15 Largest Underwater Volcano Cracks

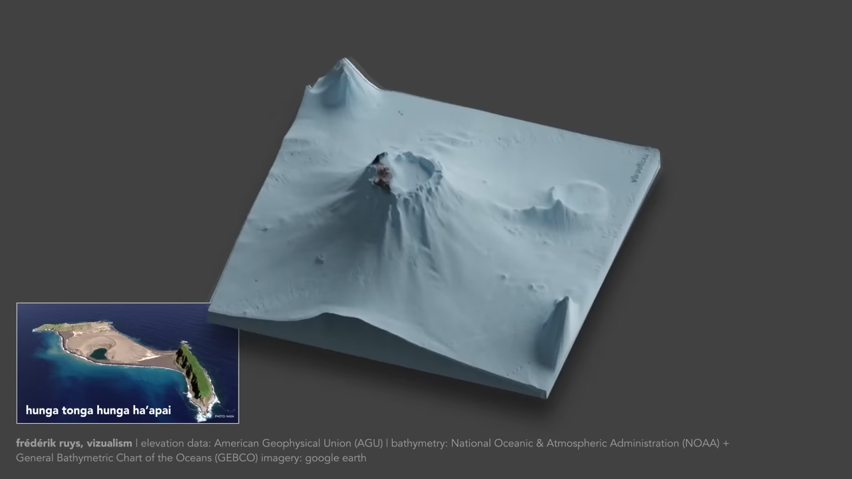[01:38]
Now it's known for being a particularly active seismic area, and in late 2021 it showed just how powerful it can be, reaching a height of around 6,500 feet above the seafloor.
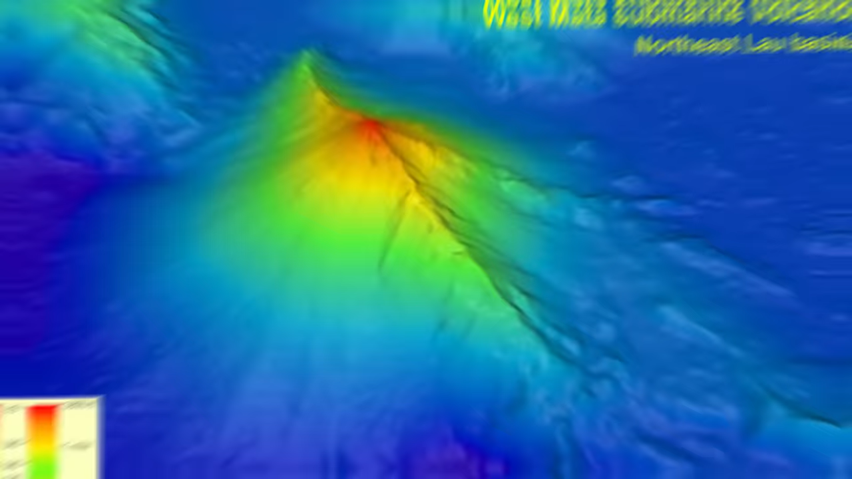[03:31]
The West Mata Mount rises 9,500 feet above the seafloor,
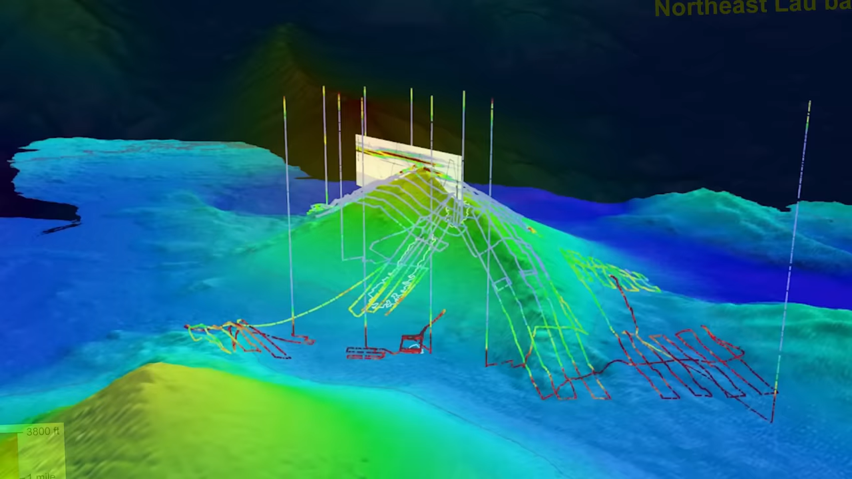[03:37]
but because of where it is, this still means that the peak is at a depth of 3,800 feet below the ocean's surface.
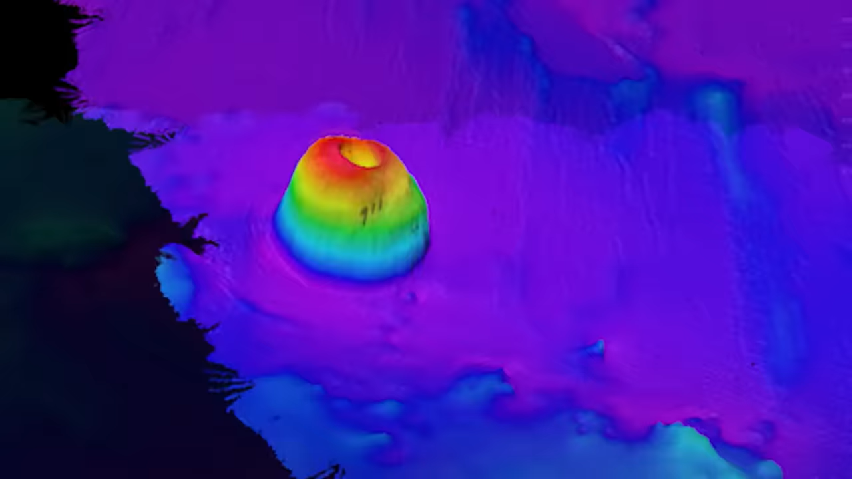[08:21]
It is, though, the remains of an ancient volcano, with a summit that's at a depth of around 1,200 feet below sea level. Now, what's unusual, however, is that while it clearly has a crater,
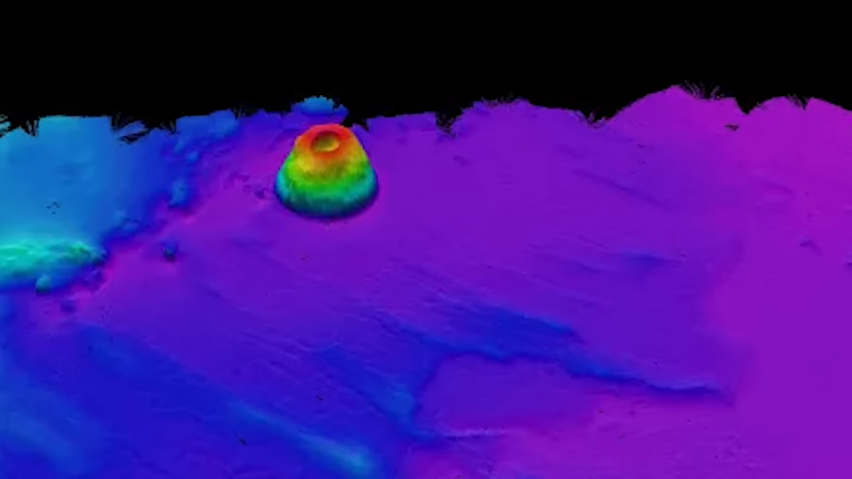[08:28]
it doesn't have any other features you'd normally associate with a volcano or a seamount, such as slope sides.
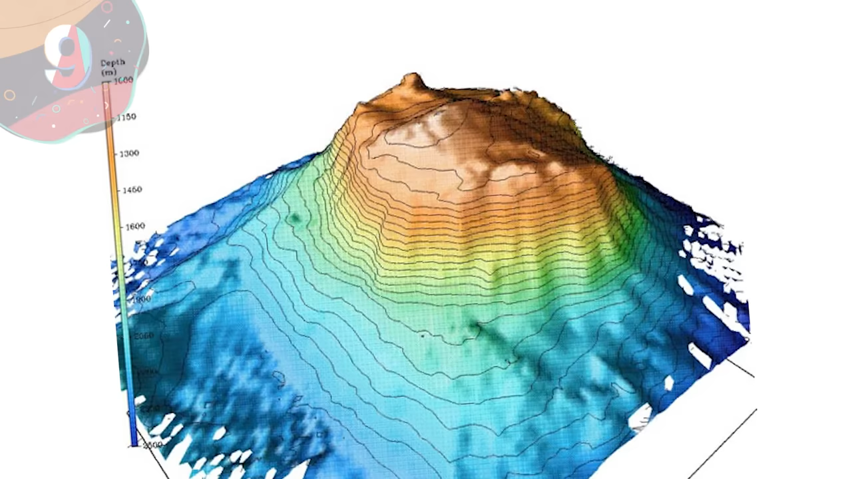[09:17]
Arc is a geological feature in the North Atlantic Ocean that stretches from the coast of New England to the island of Bermuda. The arc is made up of complex underwater chain of seamounts,
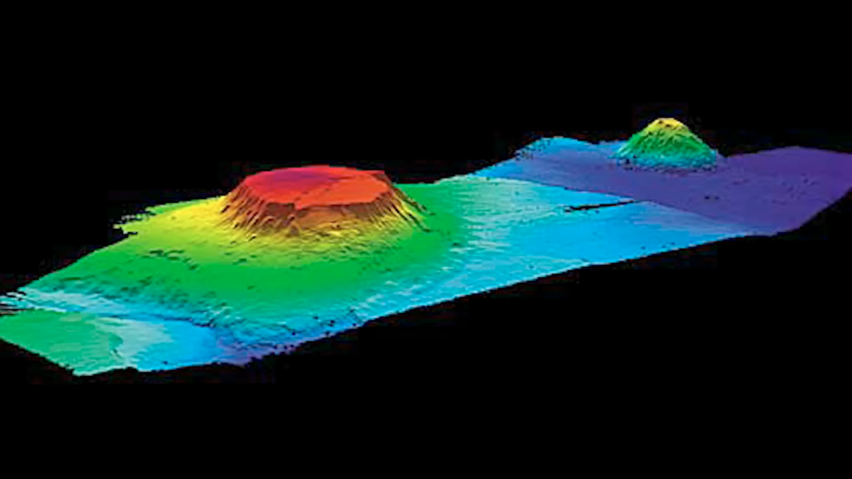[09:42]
It's a towering underwater mountain, rising to a depth of around 12,000 feet from the ocean floor, and was formed by ancient volcanic activity. The entire arc's formation can be traced back to the tectonic plate movements,
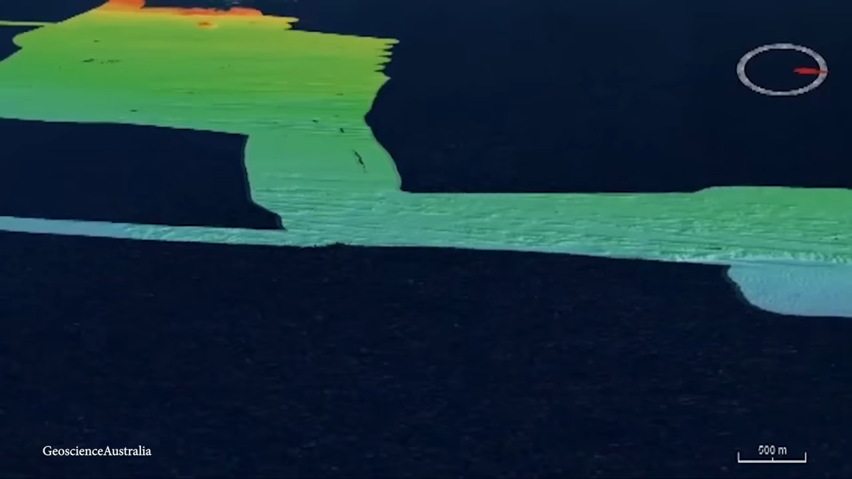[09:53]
and it's located on the boundary between the North American Plate and the Eurasian Plate.
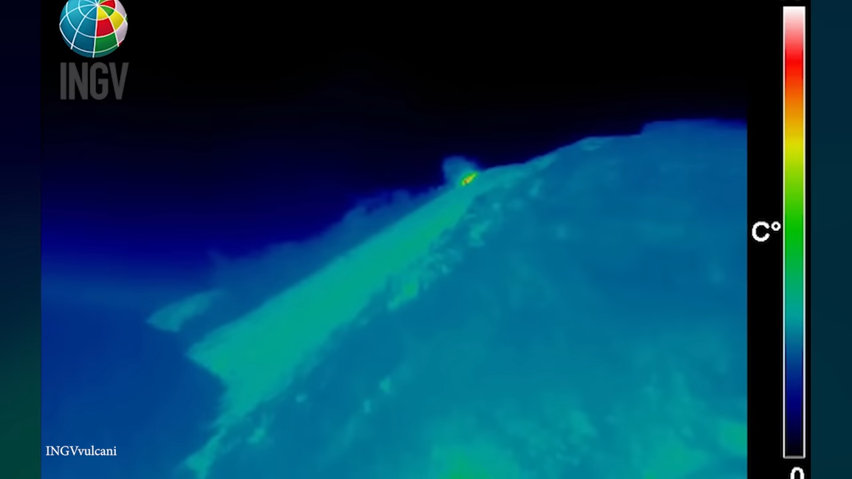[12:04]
Marsili has been continuously monitored since 2005 by a series of sensors and sonar devices. 7.
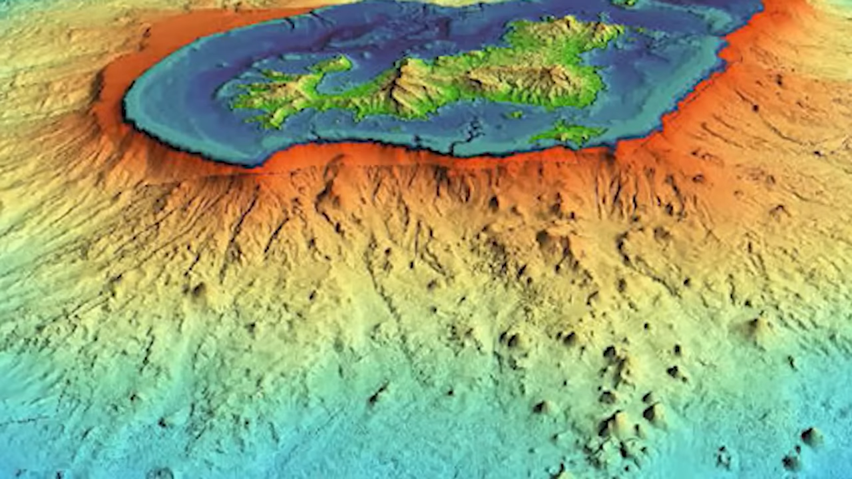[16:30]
It's now clearly an extremely active region, and with the volcano now having a cone that's 2,624 feet tall, and 1.2 miles in diameter,